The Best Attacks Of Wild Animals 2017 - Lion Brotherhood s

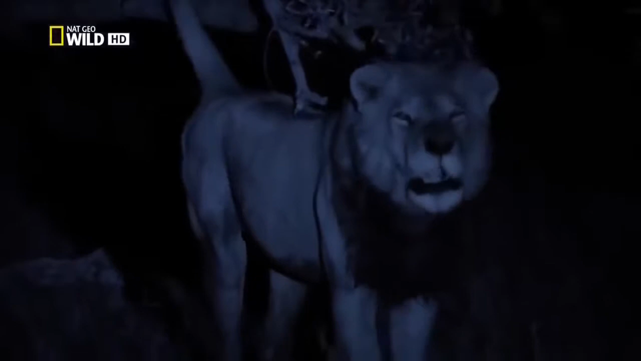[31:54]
but he marks it to tell Banda he was here